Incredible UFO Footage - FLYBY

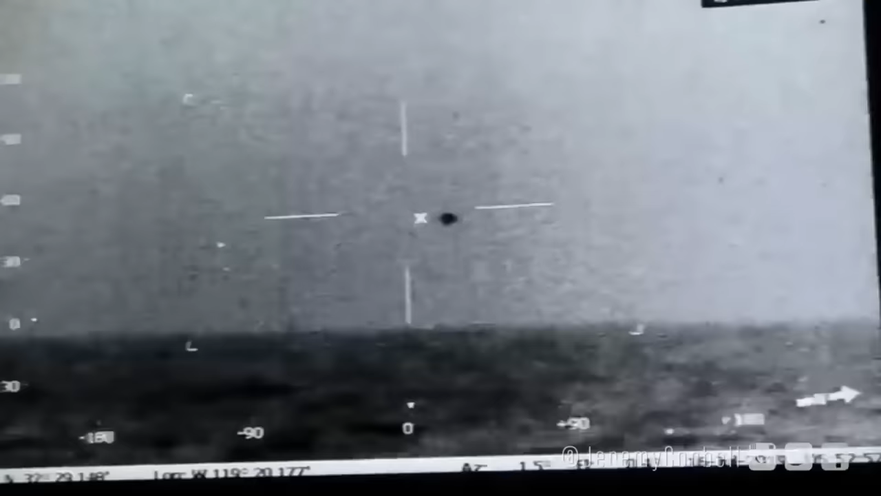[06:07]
Navy filmed spherical-shaped UFO object going into water, posted by Jeremy Corbell, featuring ambient sounds from the USS Nimitz. Check out this comparison. Here we can see the the cameras here.
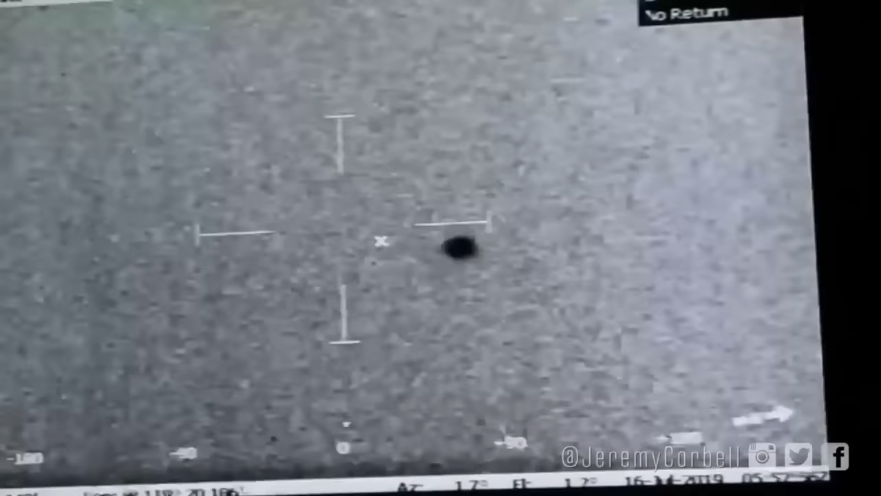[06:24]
Check out this, but we have a…
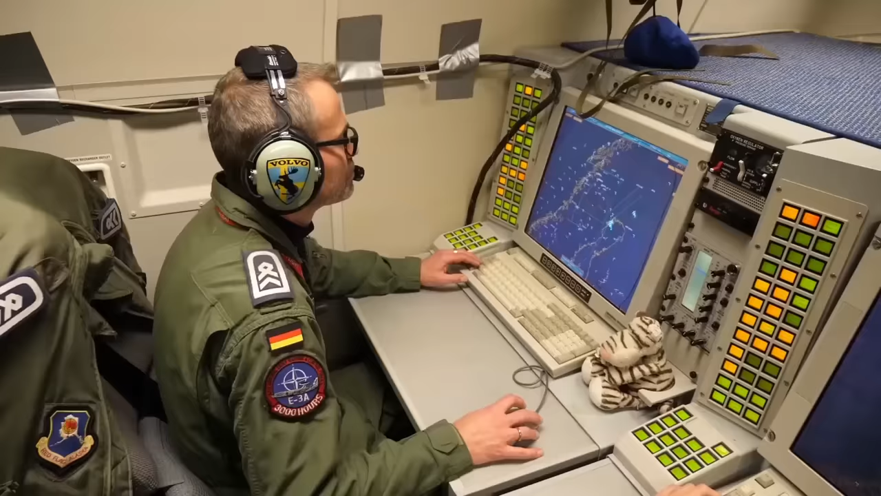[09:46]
Airborne Warning and Control System, callsign Brigham, which serves as a flying,